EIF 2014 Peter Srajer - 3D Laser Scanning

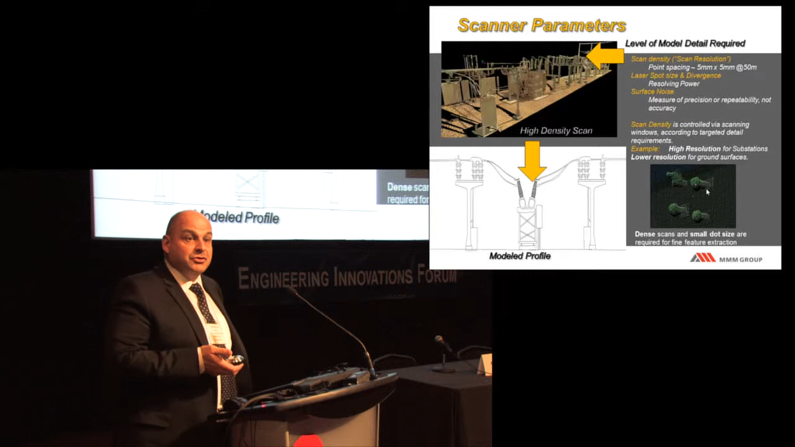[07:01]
There are areas where I'm going to tell you that's a stupid idea to do this. If you're looking at a big flat area, there's a very little sense in us doing it with a laser scanner. In this case here, what we did is we did a high-density scan of a substation here. What they were looking for was a very high level
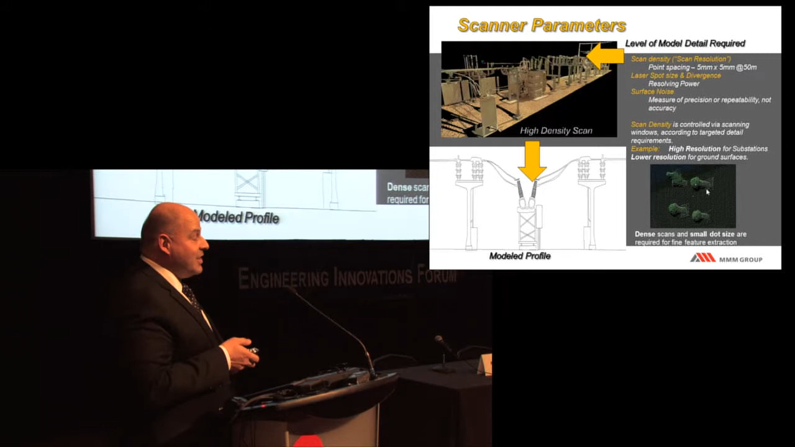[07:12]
of detail where the wires were, condition of the conductors, condition of all the bolts and everything else. And what you'll find there on the right-hand side are actual scans of the bolts. We were getting accuracy of about, and resolution, sorry, of about 2 millimeters. Realistically, that's the limit of what we're doing in this kind of case.
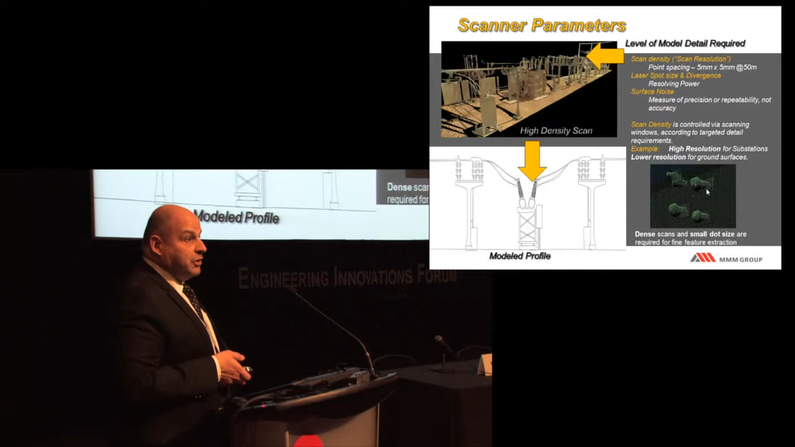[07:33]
You'll find the, when they go into the other speakers here, they go at a much higher resolution using different technologies.
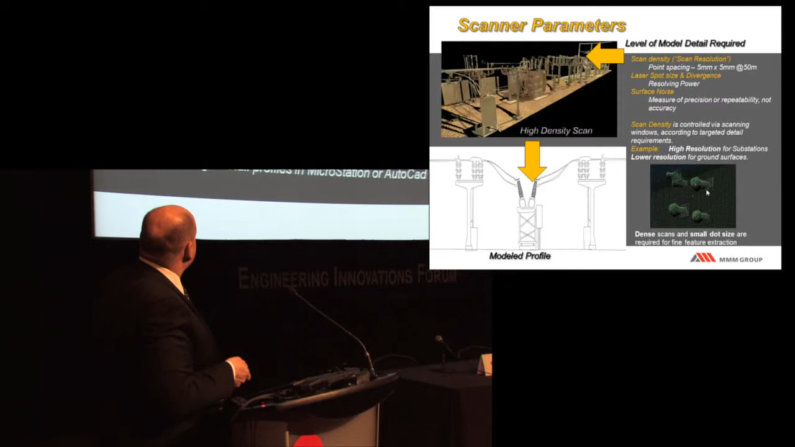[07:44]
And this is kind of some of the ideas that we get out of it. The top there is the actual laser scan of it. The bottom there is when you bring it into AutoCAD.
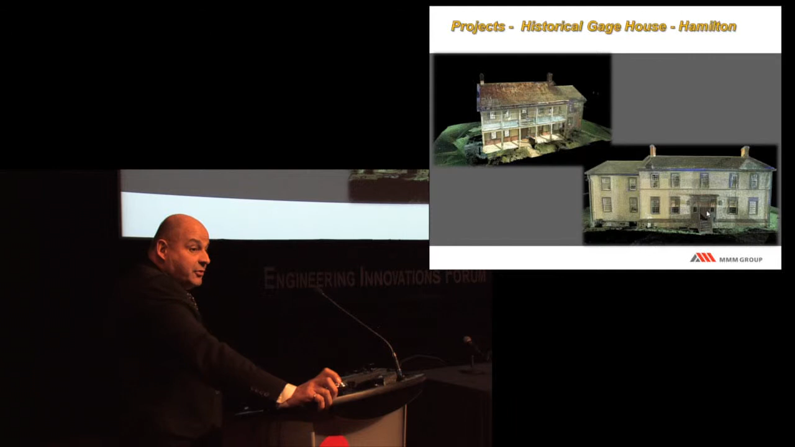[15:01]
At this point in time, it wasn't available. But they asked us, take a look at this. Scan it for us. Do a historical record of this. What did you get here? They said, okay, that's no problem. And these scanners that we have, you have the option to say, I want this piece to be high-resolution scan. This piece here, not so much. Because the number of points you're getting can overwhelm most computers. So what we normally do is we do an overall relatively low-level scan.
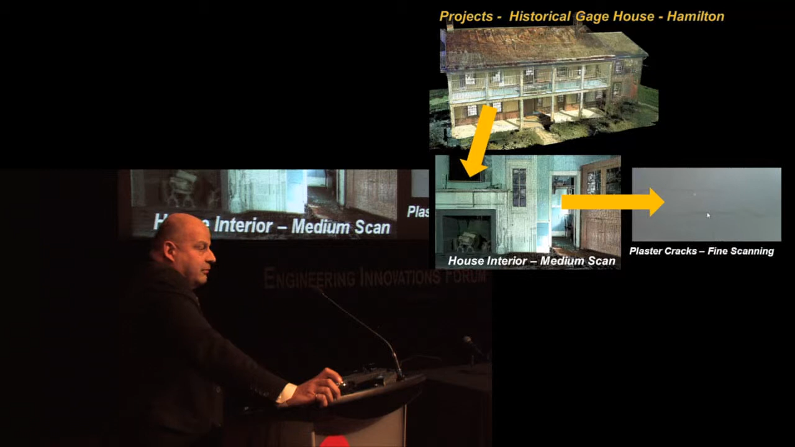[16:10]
Now, when I say we use historical records, we use this not on just historical sites, but on any other building that they want to take a look at before they do construction around it. Consider a fact that if you're an owner of a fairly large building and they do start doing construction next to you, you want a record of what it looked like before and after in case of damage.
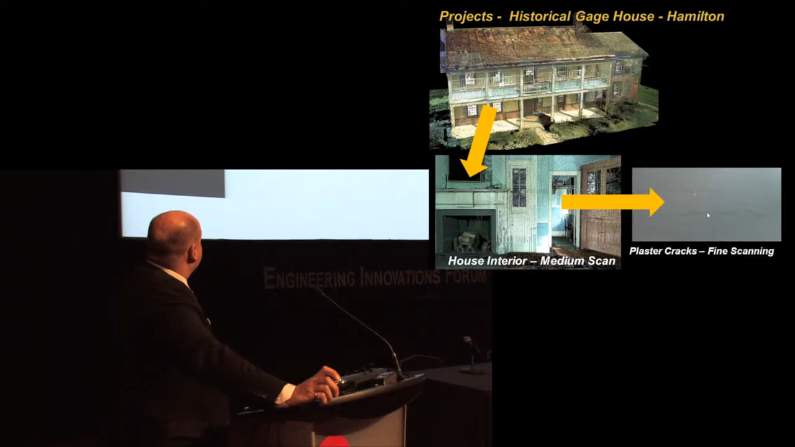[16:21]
And this is what happens after. There's a fairly automated process at that point to get it into CAD drawings.
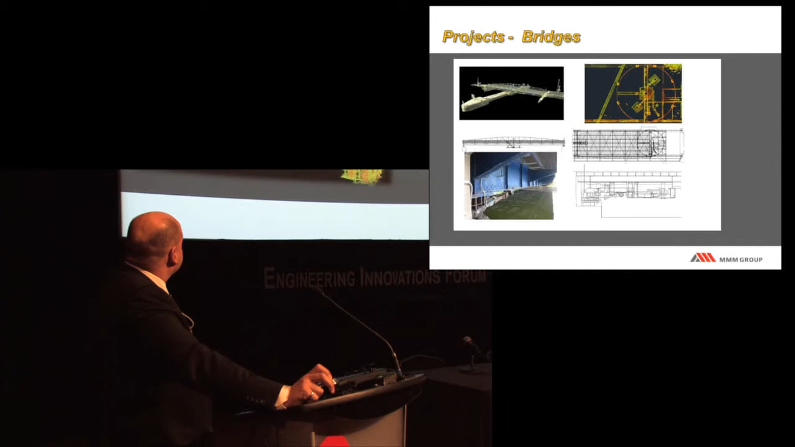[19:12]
We stand off about 150 meters, scan the whole thing, in and out of there, in a matter of, I think, two hours. Okay? No disruption to traffic, no disruption to productivity. Now, a lot of the work we've done so far has been with power stations, substations. Again, safety feature. We do not have to shut the plant down.
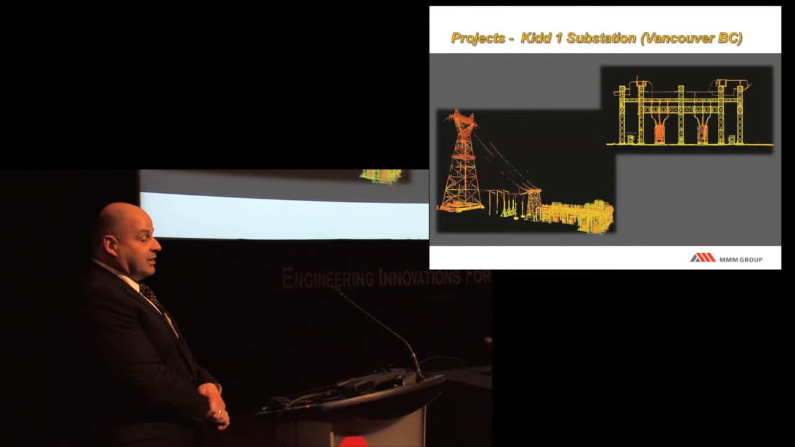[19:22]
We can actually sit outside the gates if they want us to do that. We don't like that. And just do a scan. We're going to end up there in a matter of hours, no hindrance on productivity.
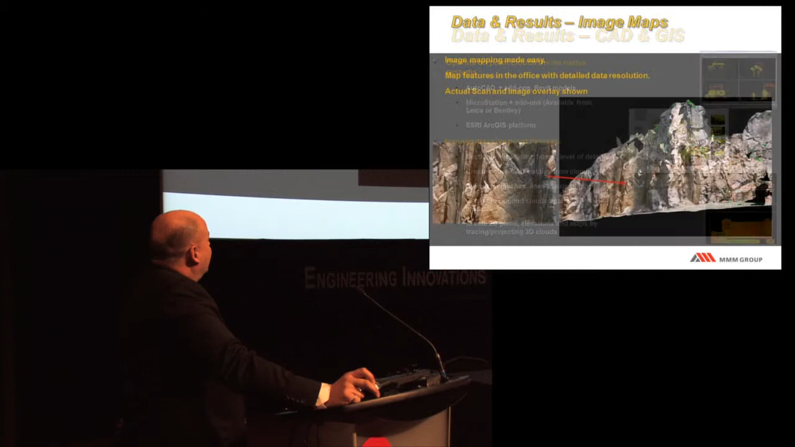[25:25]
This was done with a laser scanner with a range of about 1,600 meters. This is a little different than what the normal ones we use, but this was done as a matter of kind of safety. There were some issues with rock faces falling. They wanted to bring us out. But you can see the level of details. You can see the cracking in the walls. I have a fly-through of this. Unfortunately, it's too large to put on a computer. It's just a little over one gigabyte to a fly-through. But that gives you a level of detail.